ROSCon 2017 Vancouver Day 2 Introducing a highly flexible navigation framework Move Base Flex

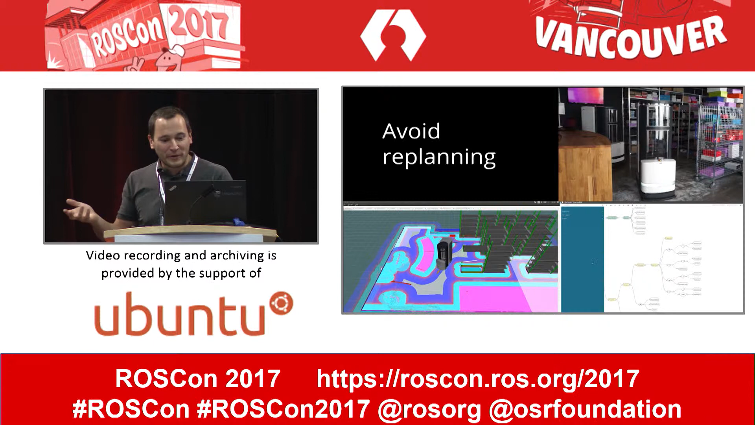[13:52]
The idea is, I'm not pretending to show that we don't cross over the guy. I'm just showing that we don't trigger the replanning. We just call the appropriate recovery. Here again, we start and we send a goal that is in collision.